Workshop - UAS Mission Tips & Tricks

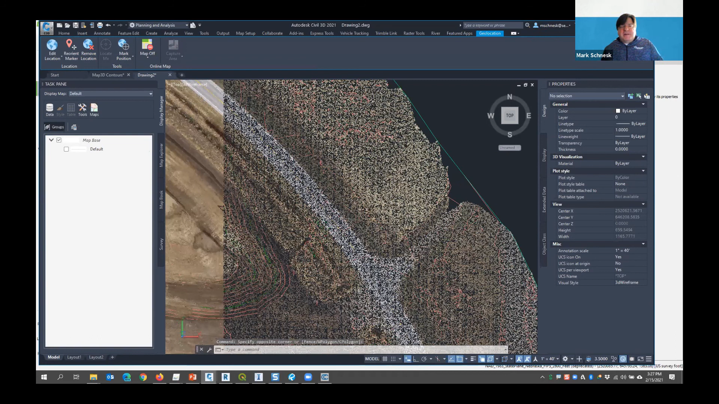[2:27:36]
When you bring any kind of LAS or LAZ data into any Autodesk product, you must run it through Autodesk Recap.
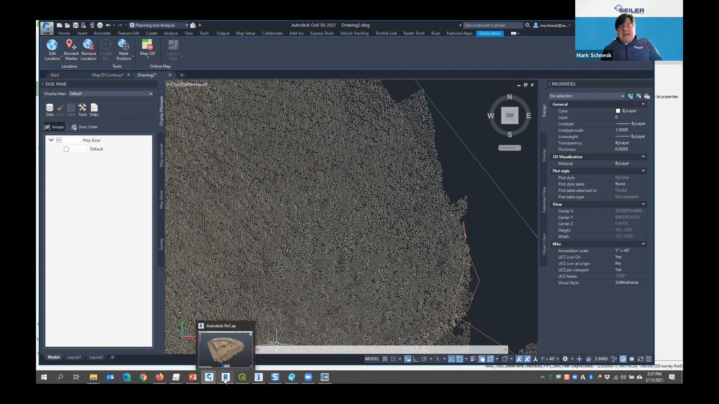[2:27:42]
If you don't have a subscription to Recap Pro, you can download it for free. It's also a free product. You'll get 30 days on the pro level. And after 30 days, if you don't enter the right licensing information, it just reverts to the default free version. Not a big deal. It does everything you want. Basically, you start a new model, you pull the data into it, it converts it to an RCP or RCS file. And that's a format that Autodesk and Civil 3D can read.
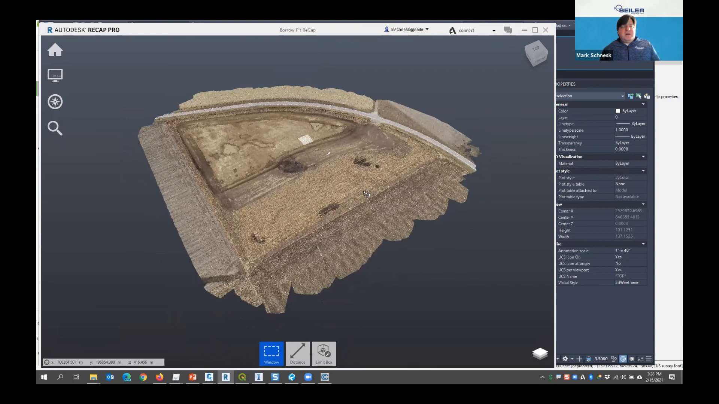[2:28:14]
So it's the same point cloud that you saw in Pix4D and in Cloud Compare. It's just in a different file format.
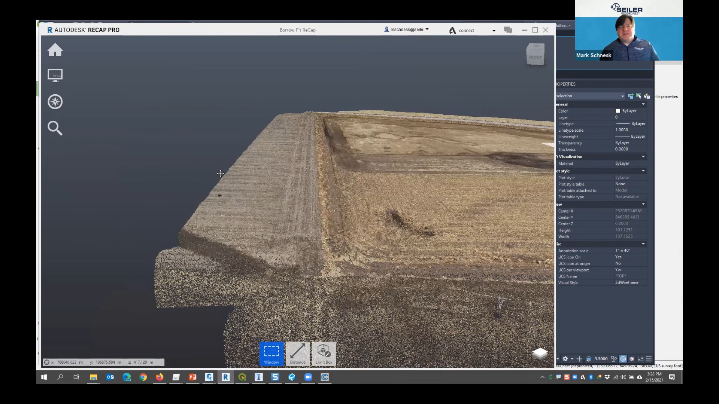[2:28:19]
It's all intents and purposes. It even retains the point classification built into it as well. So once that's done, I could drop it in Civil 3D, and in Civil 3D,
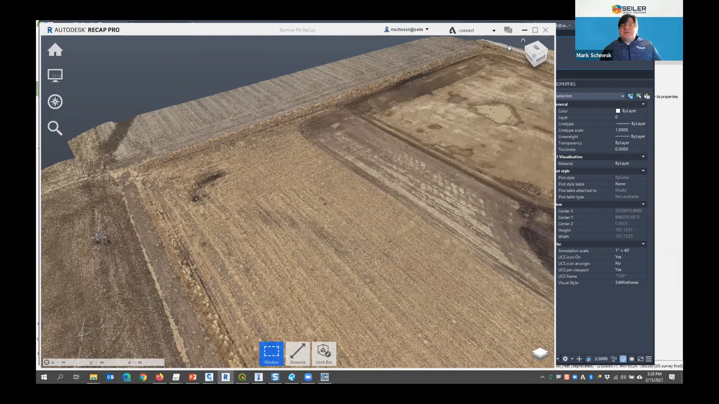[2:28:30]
I just selected it and said, hey, create a Civil 3D surface out of it.
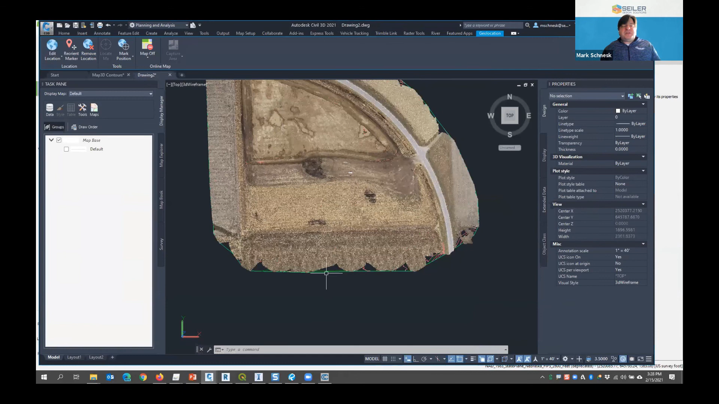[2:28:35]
So now if I select this surface, I can look at it and opt.
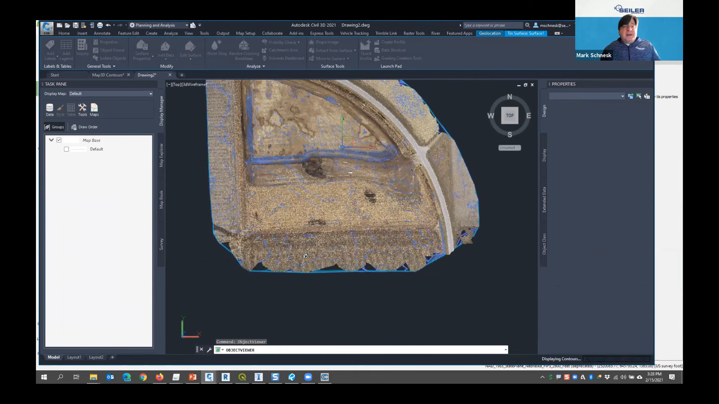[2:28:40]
So there's my same surface in Civil 3D as a Civil 3D model.
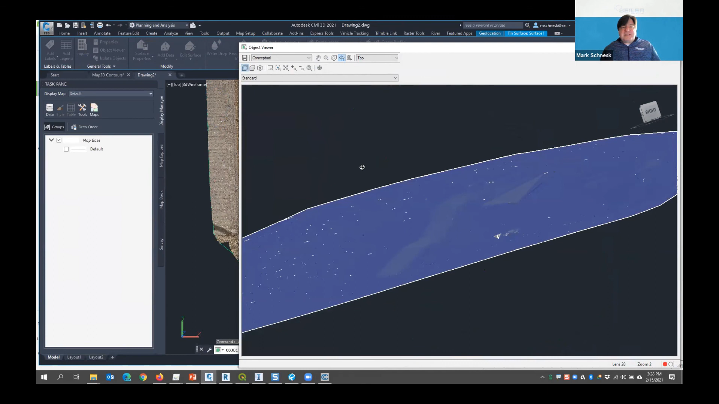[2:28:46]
I can cut cross sections now, run profiles, create alignments, do any kind of surface grading or proposed grading on this surface at any time. And that's directly from Pix 4D to Recap to Civil 3D. One more method I have is Autodesk InfraWorks.
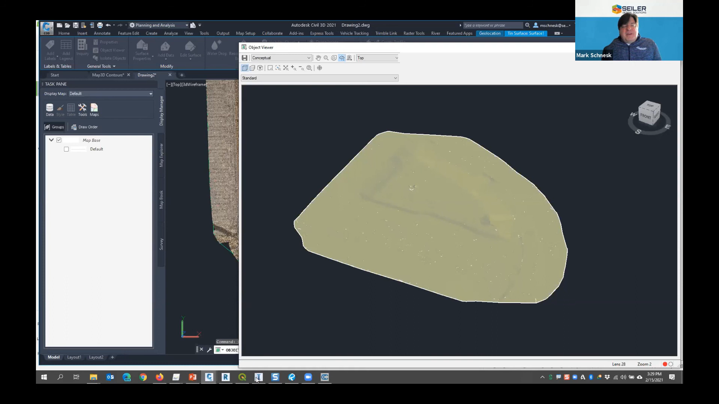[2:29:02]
InfraWorks is another product that allows me to add point cloud data to my model in a 3D graphical environment for use in creating proposed modeling or thematic type maps or anything that I can preview in a 3D format.
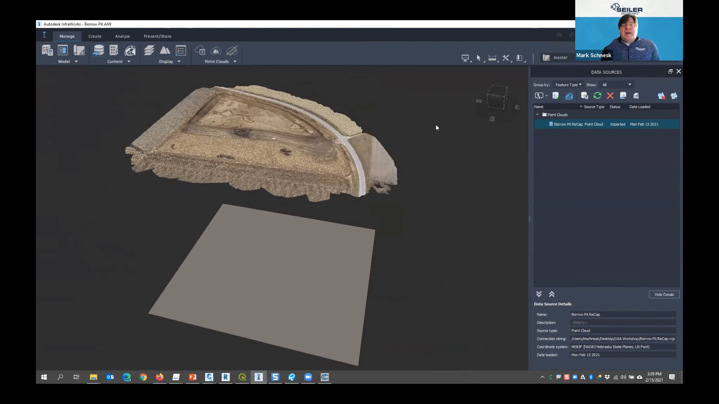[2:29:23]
And then once I do that, I can create a surface out of it as well. So I'm going to change to my surface proposal in InfraWorks. I'm going to go ahead and turn off the point cloud data so you can see the model that it created.
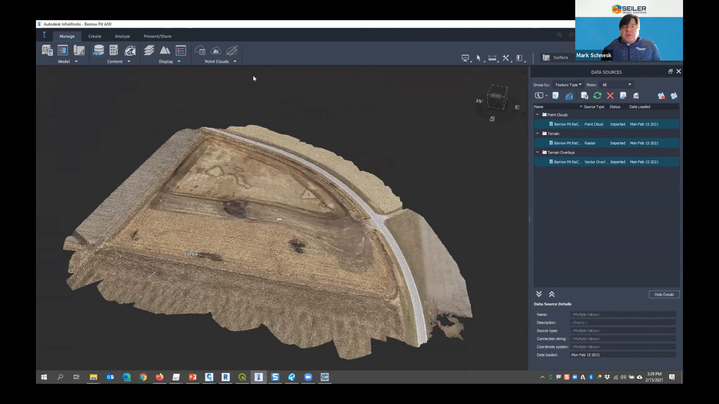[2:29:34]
So not only did it create a surface model out of that point cloud,
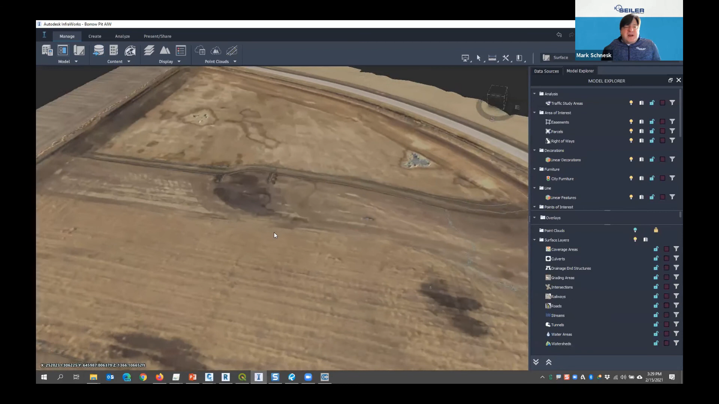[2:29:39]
but it also kind of created a quasi ortho
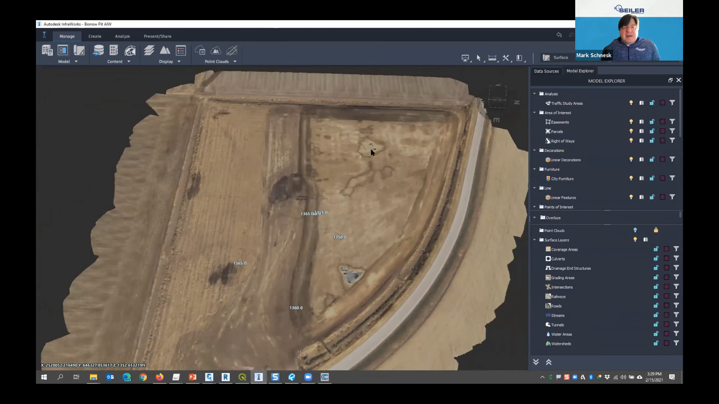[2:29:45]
photo based upon the color of the points. It's not sharp that you would see.
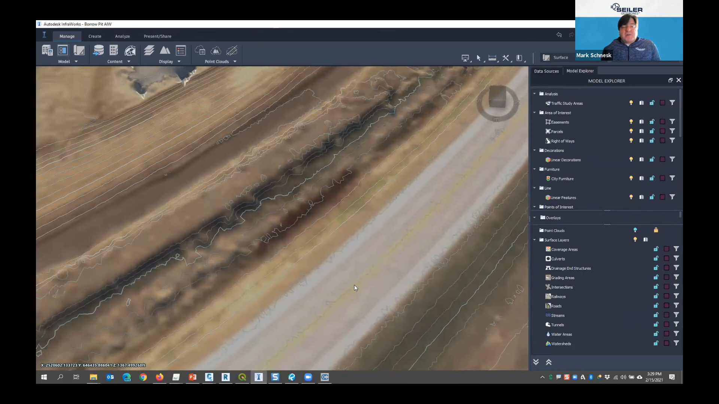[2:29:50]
I could overtop this with the ortho photo very easily as well.
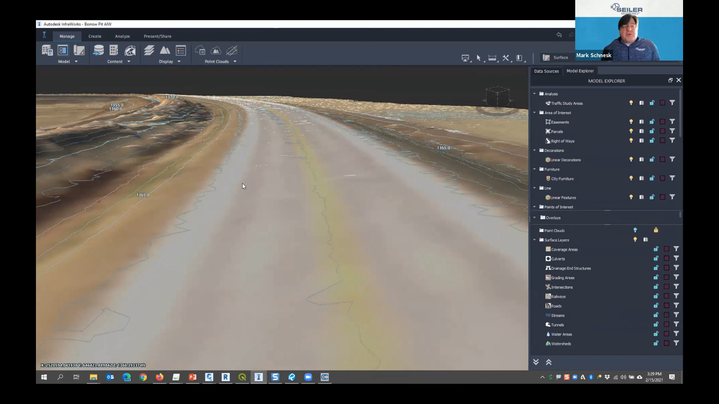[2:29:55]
But you can see the contours that got generated from there as well. And then I could turn right around and export those out as a surface data or land XML,
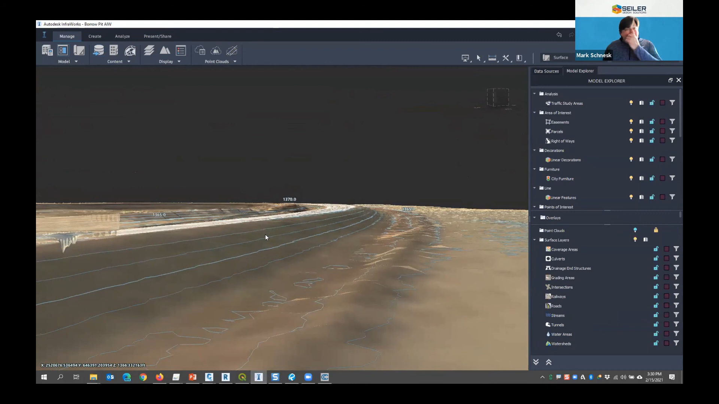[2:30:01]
or open them directly in Autodesk Civil 3D as well. So those are some of the civil and the mapping products that come out of Pix 4D.
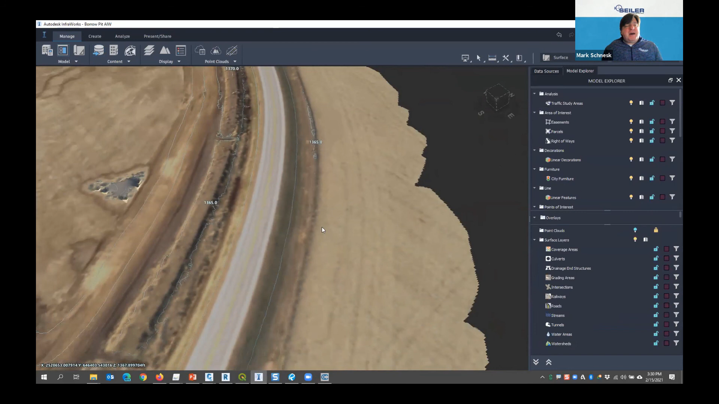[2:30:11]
Again, any kind of line work in here, you typically can come across any of these items, right click, and you can export those out. Typically, if it's for GIS mapping, it's gonna be shapefile format and or KML. So anything that you have that can read and process those KML files readily will be able to be used.
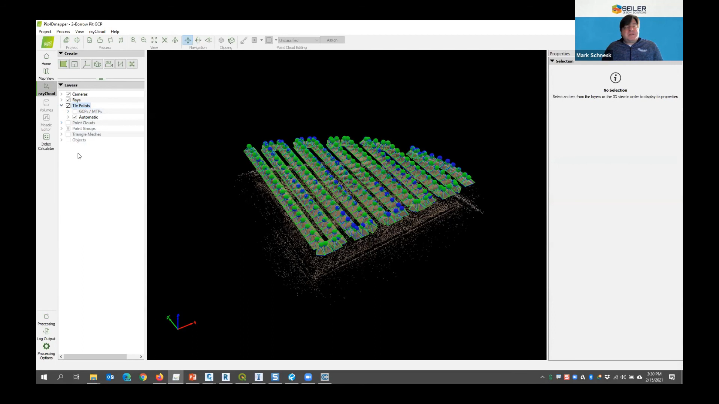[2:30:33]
And that's kind of what I had. I don't, I don't know much more that I could show you here. I do have one more model I will show you I made, and this comes directly from Photogrammetry. It's one of my favorites. See if I can find it here.